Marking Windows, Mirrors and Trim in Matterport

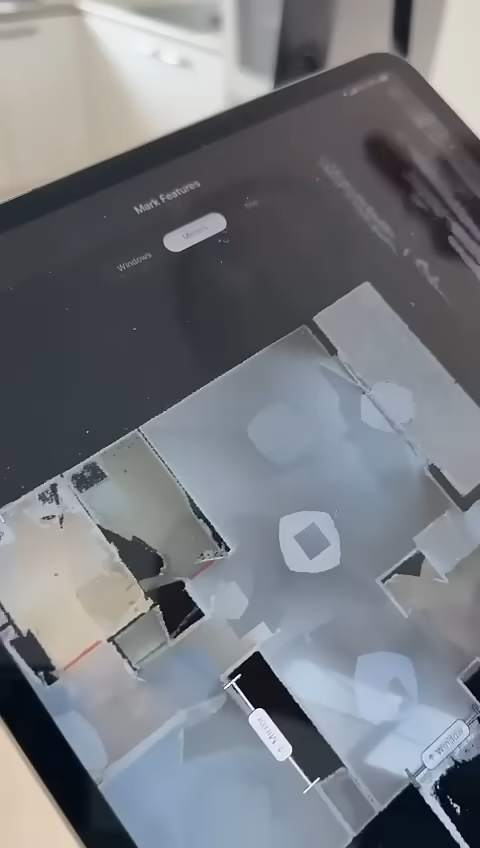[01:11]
Because this laser light is throwing out so much light, when it sees a mirror, it really can be distracted.